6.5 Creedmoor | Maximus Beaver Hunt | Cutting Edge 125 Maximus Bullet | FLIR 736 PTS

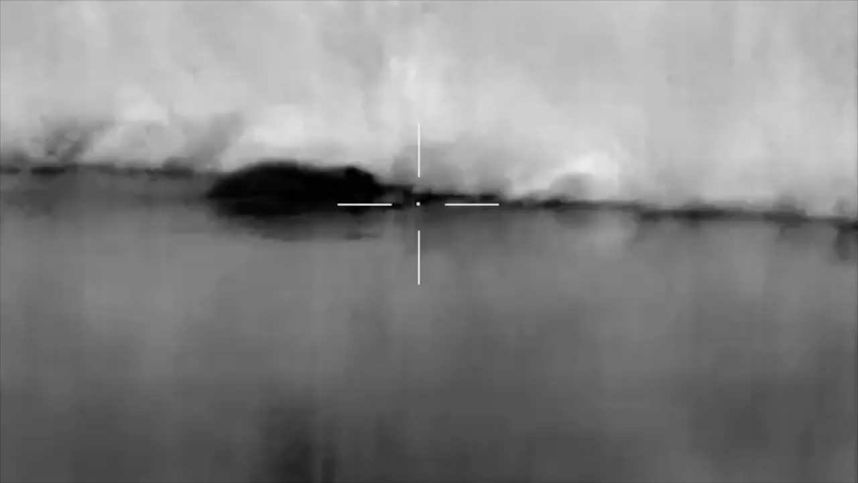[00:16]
I thought I had an opportunity here but he quickly slipped back in.
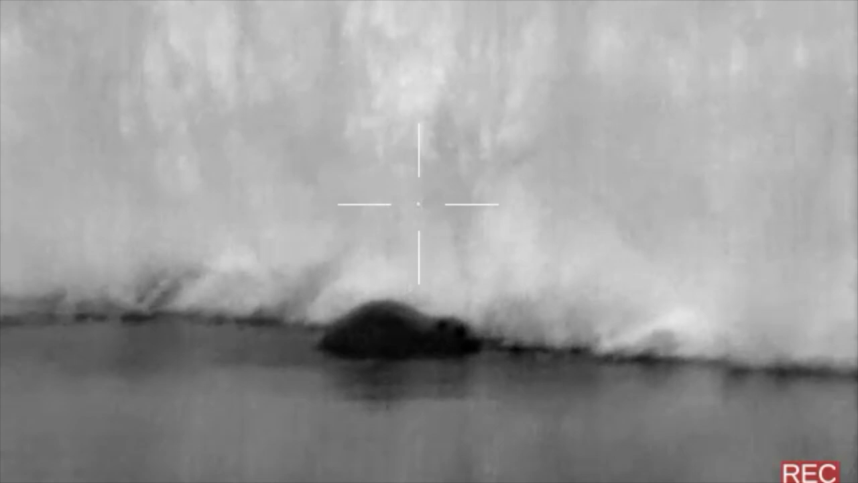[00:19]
I watched him swim around for about 15 minutes when I saw him crossing the pond with a limb.
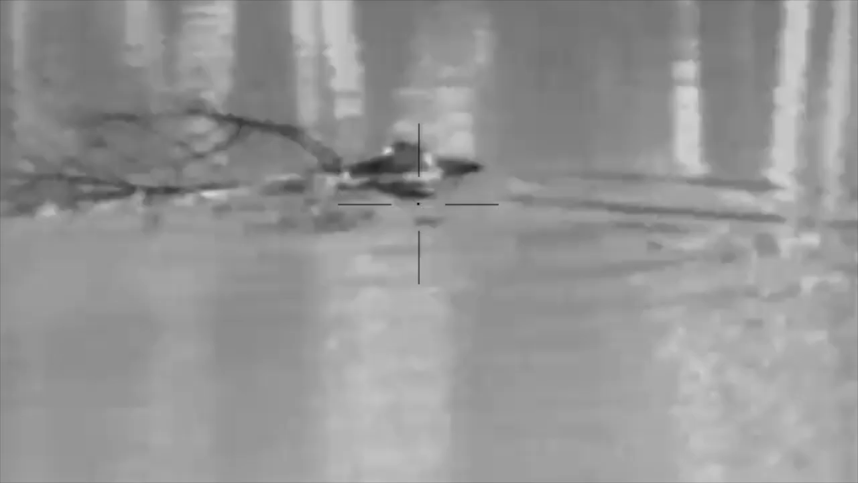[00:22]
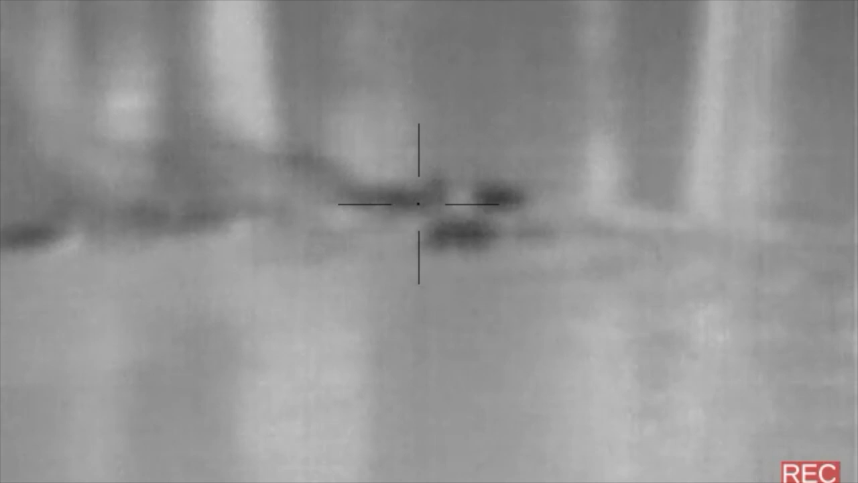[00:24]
This was actually a really cool video to watch. This could be my opportunity if he got to the shoreline.
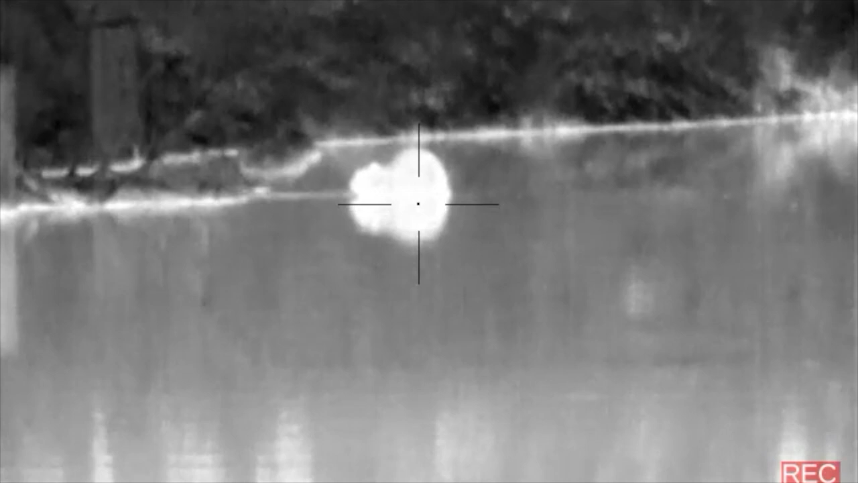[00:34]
Dang it. It's too far out. Don't sink.
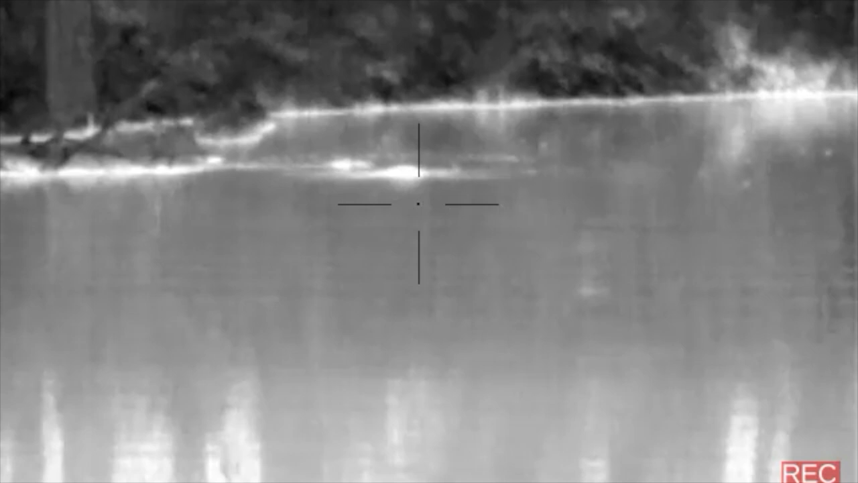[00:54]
Watching him float toward the open area of the pond, I figured he would probably sink.